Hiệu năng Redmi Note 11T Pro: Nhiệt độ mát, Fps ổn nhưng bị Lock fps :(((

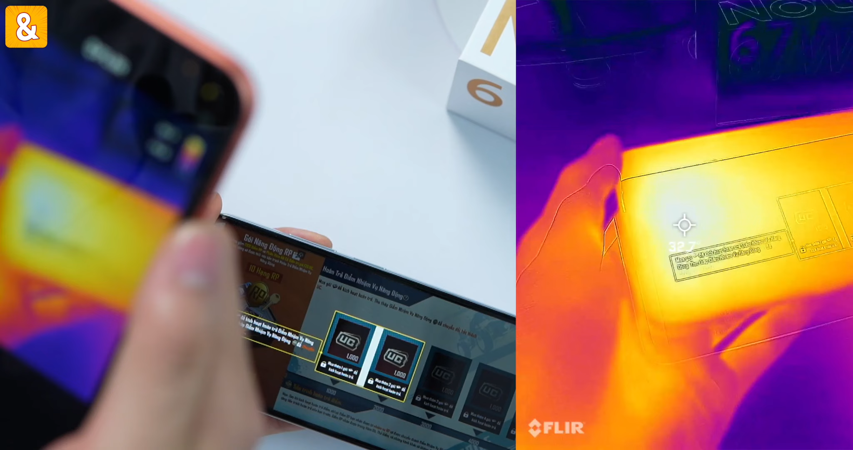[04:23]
Hiện tại phần trăm pin còn 70% Biểu đồ FPS của PUBG sau khoảng 12 phút chơi các bạn Mặt trước 32 độ C Mặt sau cũng chỉ 33 độ thôi
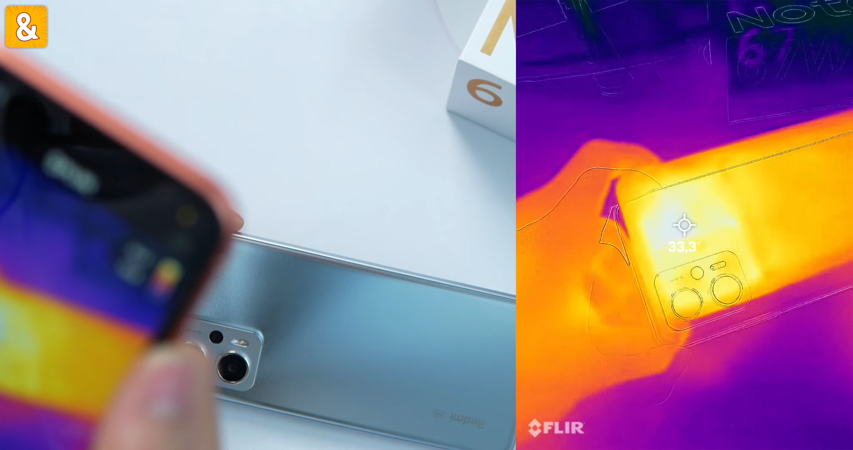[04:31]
Biểu đồ FPS của PUBG mình chơi trên Redmi Note 11T Pro các bạn Ồ đúng không?
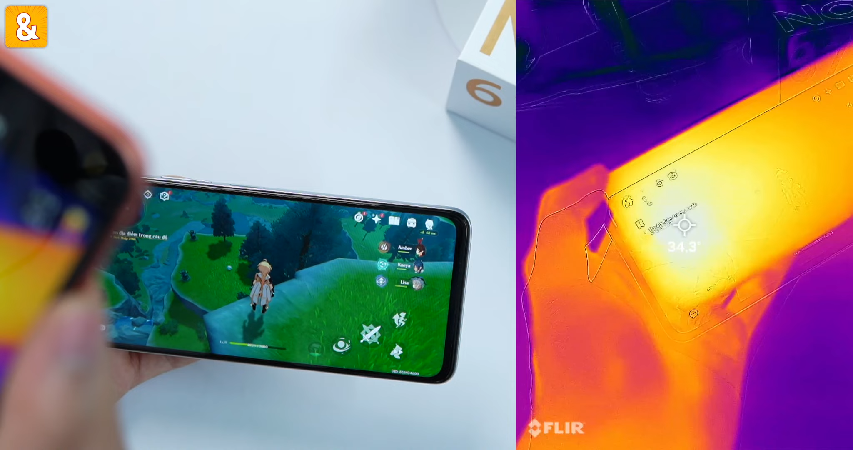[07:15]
Mình đo thử nhiệt độ nha Uầy mát lắm các bạn ạ 34 độ mặt trước Mặt sau 35 độ Mặt thế Biểu đồ FPS sau khoảng 13 phút chơi game scene Trên Redmi Note 11T Pro các bạn